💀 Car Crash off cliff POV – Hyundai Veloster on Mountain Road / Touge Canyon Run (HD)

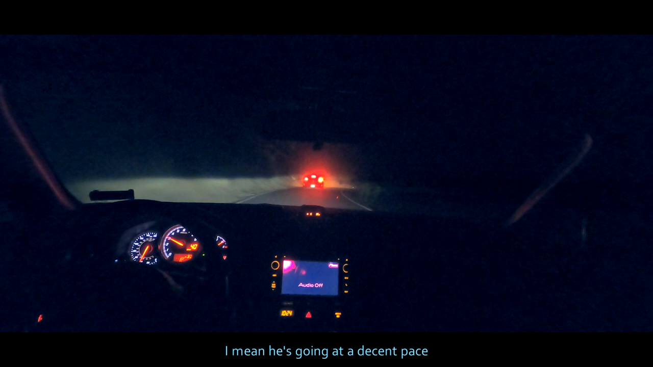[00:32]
I mean, he's going at a decent pace for someone who's not, like, a local, right? Yeah.
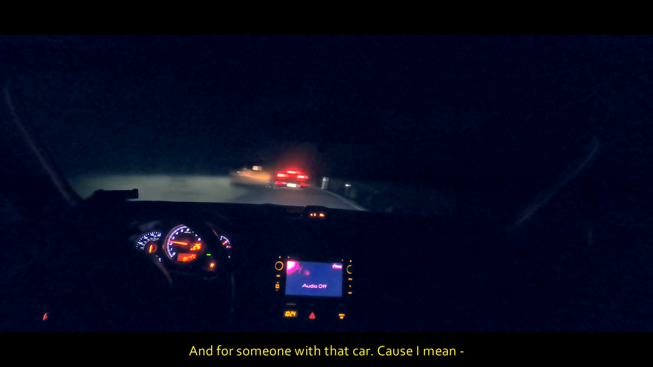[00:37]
And for someone with that car, because, I mean, that stop the Loser is pretty slow. As far as I know.
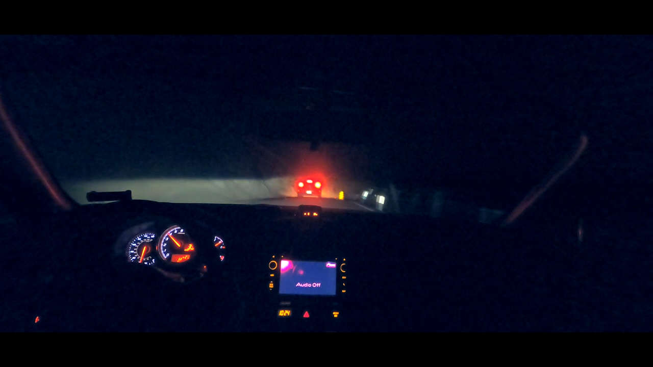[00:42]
He's definitely on all seasons, no doubt.
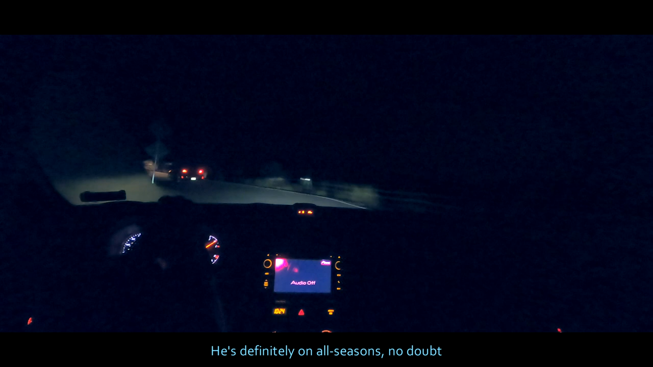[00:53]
Yeah. Oh my god. That guy's ripping it for his speed. Yeah.
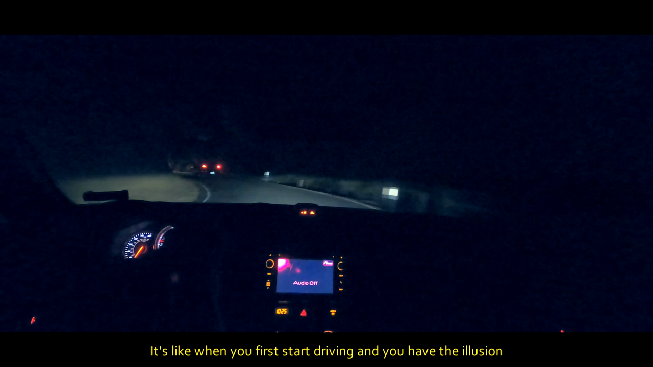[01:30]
It's like when you first start driving and you have the illusion that you're using a lot of grip because you're throwing it in. Yeah. You know, like, he's not chucking the wheel anymore.